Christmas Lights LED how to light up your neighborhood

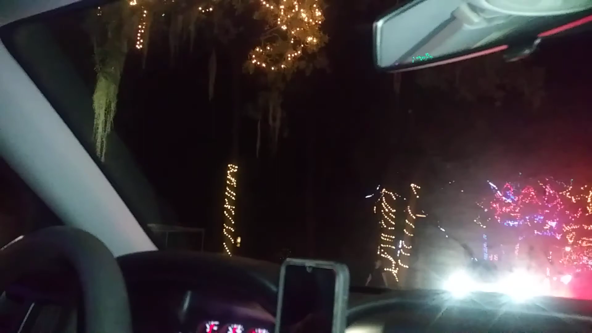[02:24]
They did it. They said, this year we're going to put a lot of lights.